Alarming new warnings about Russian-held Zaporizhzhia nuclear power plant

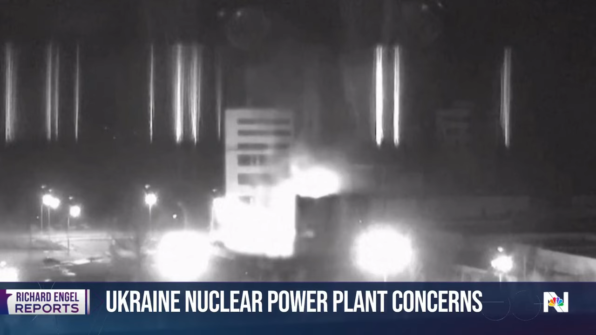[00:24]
This is just a terrifying video, watching fire spread and an attack at an active nuclear facility. Right.